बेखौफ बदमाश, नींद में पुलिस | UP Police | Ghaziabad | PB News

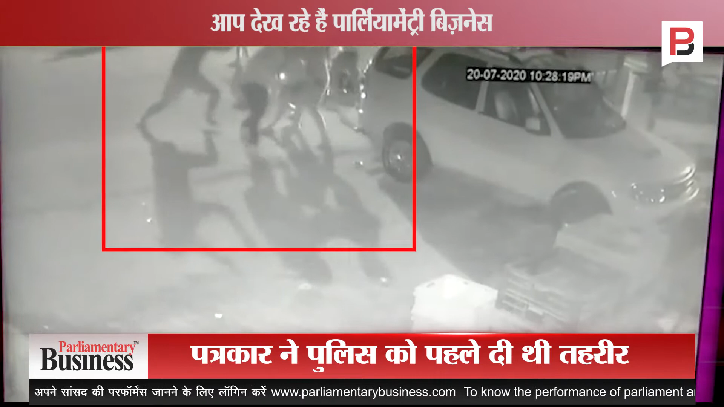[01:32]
मामले का CCTV फुटेज भी सामने आया है जिसमें देखा जा सकता है कि किस तरह बेखौफ बदमाश हमला कर रहे हैं SSP कला निदी निथानी का कहना है कि भाई अनिकेज जोशी ने अवगत